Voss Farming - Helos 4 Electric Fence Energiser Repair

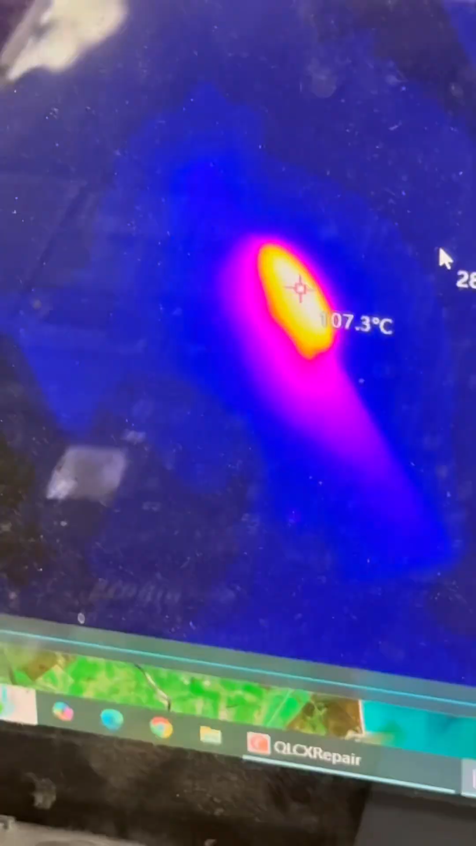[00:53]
you can see look over 100 degrees c that thyristor is hot because of a short on the board and what gets shorted well
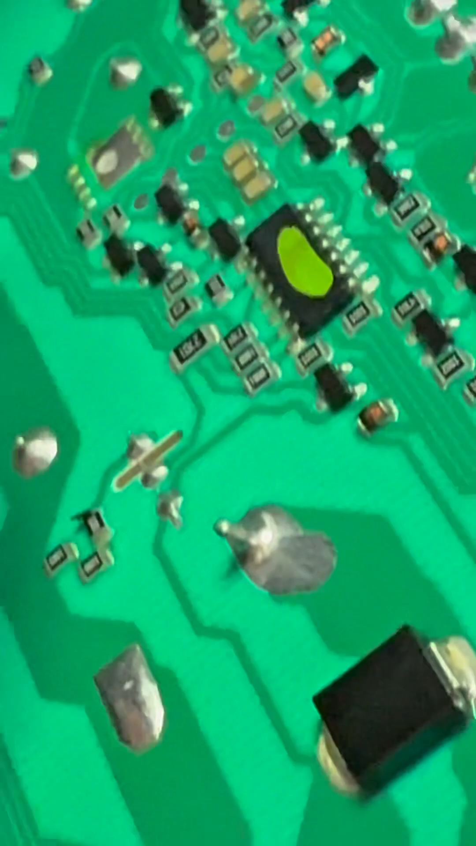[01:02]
this little transistor there is what gets shorted and it gets rather hot it's actually being protected at the
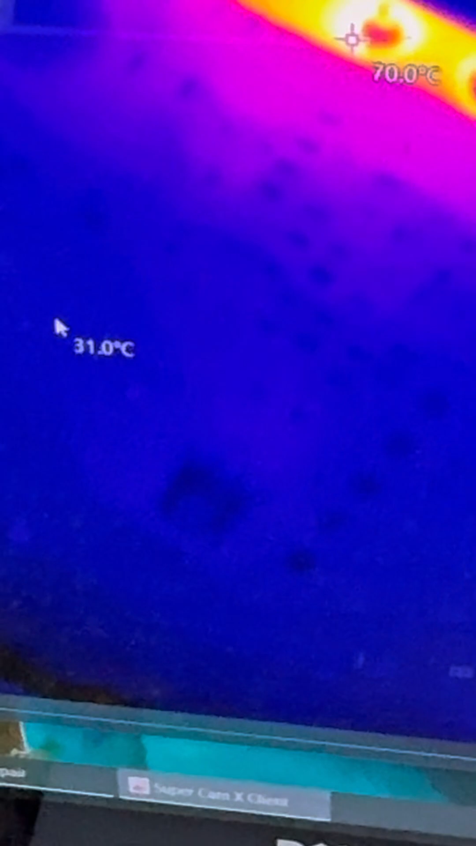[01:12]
moment by the thyristor that's why it's gone off so that is involved with the switching um of this of